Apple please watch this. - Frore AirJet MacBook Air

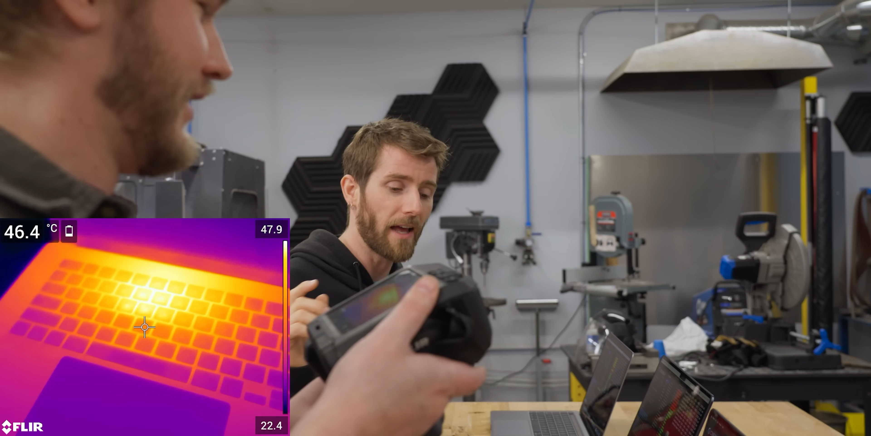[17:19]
On screen: spot 46.4°C
And it's on like three keys.
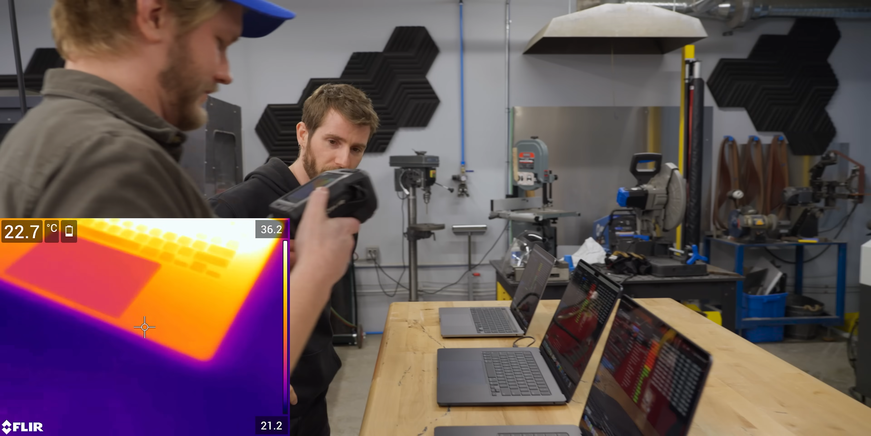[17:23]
On screen: spot 22.7°C
How about our four systems modified unit? That's still really hot. Yeah.
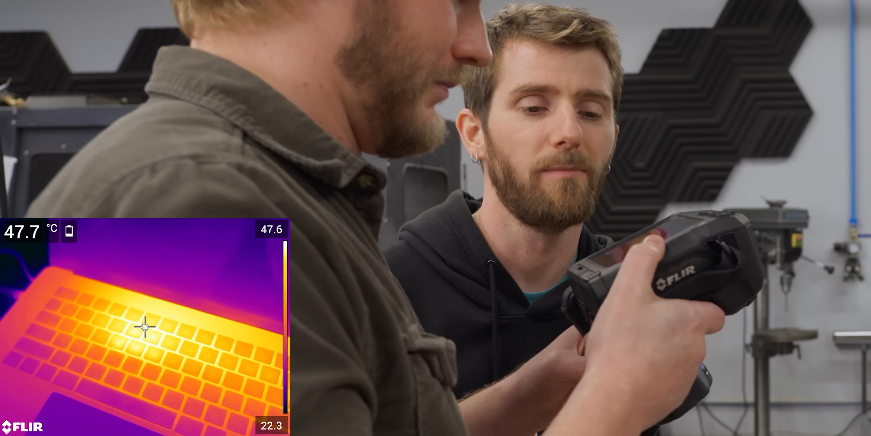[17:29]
On screen: spot 47.7°C
48, I'd say within margin of error. What's interesting though, is it has a bit of a different spread pattern to it. Way less if it's hot. Like there's only just a tiny little bit right over top of where the CPU is.
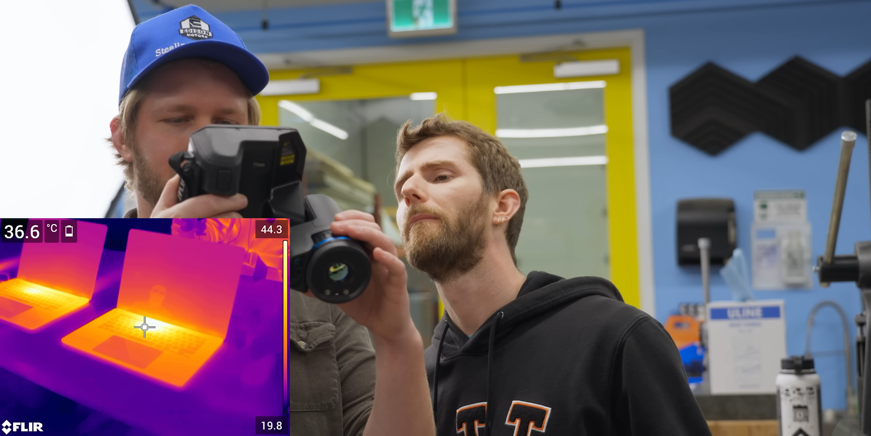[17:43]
On screen: spot 36.6°C
Whereas on the not actually cooled one.
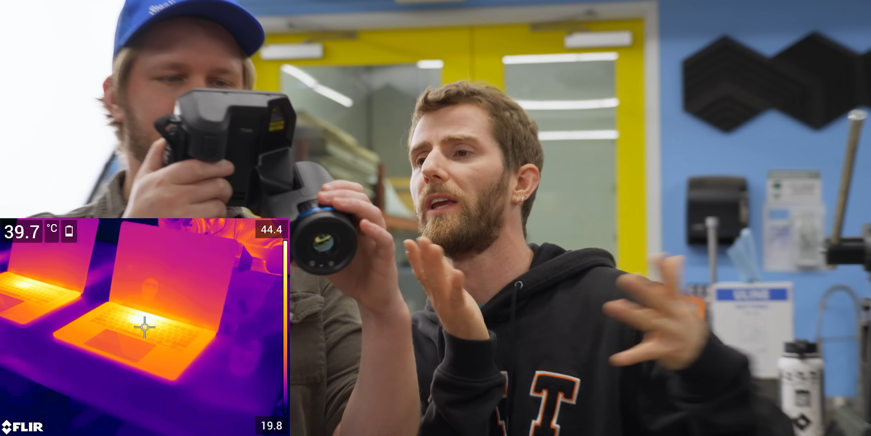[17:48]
On screen: spot 39.7°C
How much of the heat is just soaking into the chassis and then eventually dissipating. Yeah.
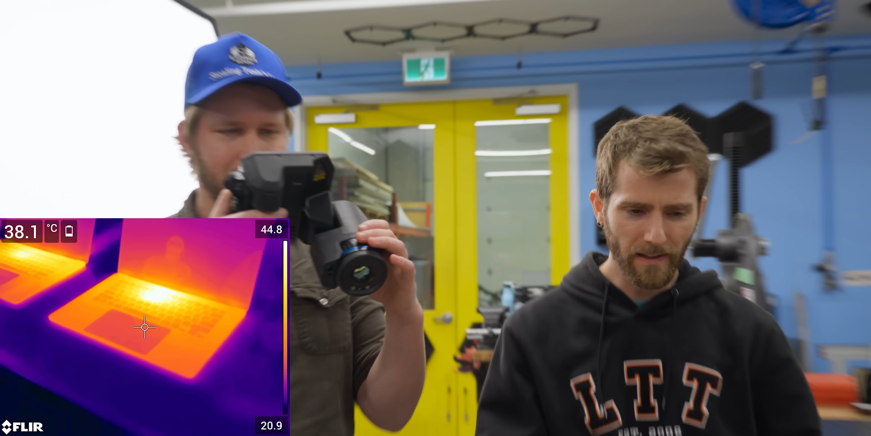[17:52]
On screen: spot 38.1°C
Is that something that I would actually notice with my hands though?
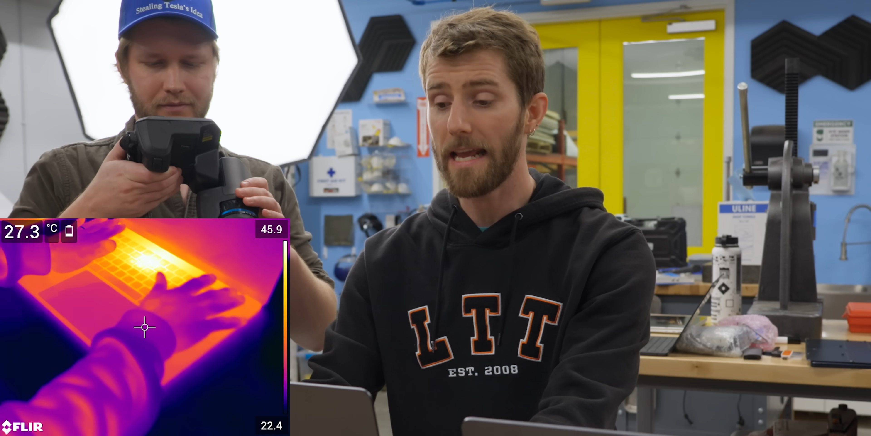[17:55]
On screen: spot 27.3°C
It is noticeable. Not much though.
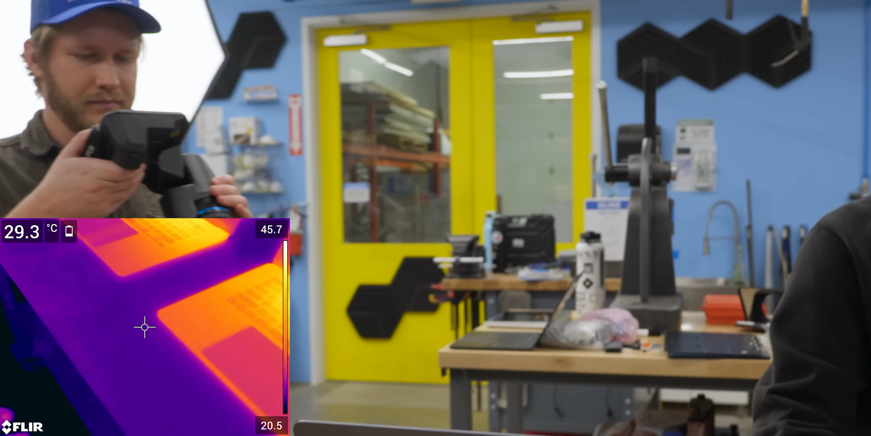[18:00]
On screen: spot 29.3°C
As for the MacBook Pro, I mean it has cooling.